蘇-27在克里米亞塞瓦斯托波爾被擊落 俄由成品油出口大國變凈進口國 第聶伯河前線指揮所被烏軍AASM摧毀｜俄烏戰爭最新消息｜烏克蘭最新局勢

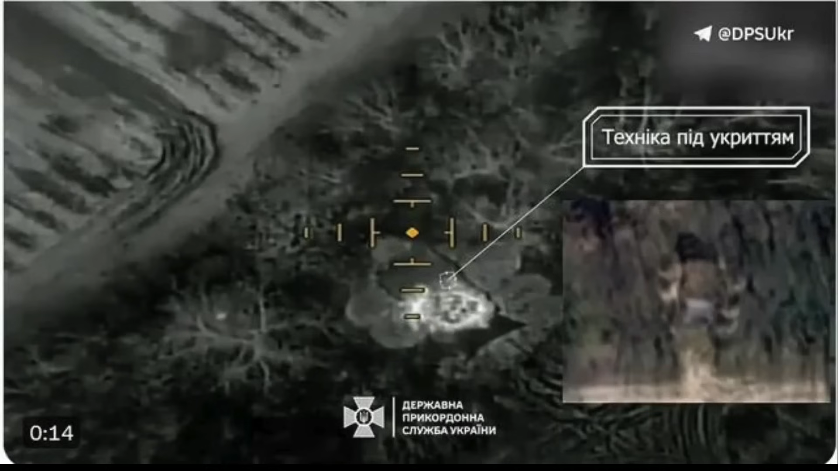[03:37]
过去一个星期乌克兰边防军摧毁了左岸俄军的几件重型设备
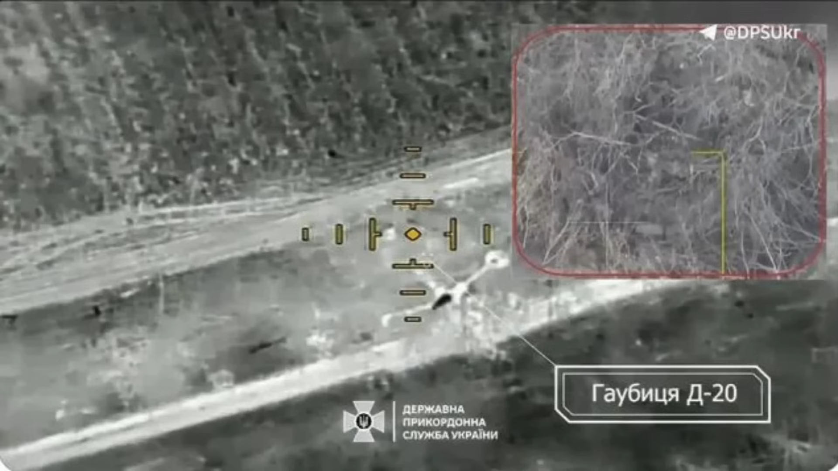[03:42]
包括一门地二式榴弹炮一辆装甲车一辆卡车和两套伪装装备